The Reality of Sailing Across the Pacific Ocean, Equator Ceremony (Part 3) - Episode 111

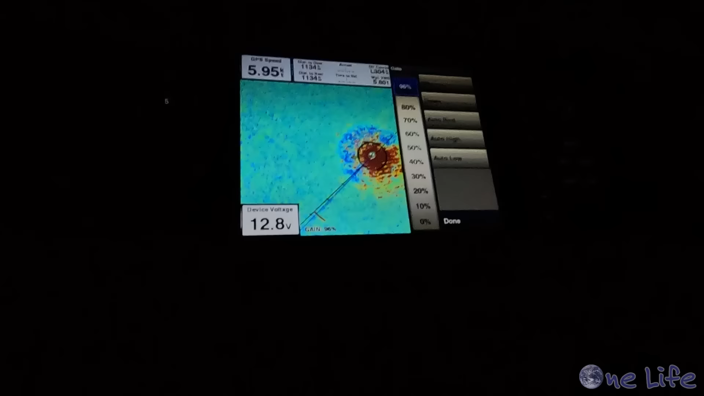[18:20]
we are fortunate to have radar on board not only do we use it to monitor squalls we also use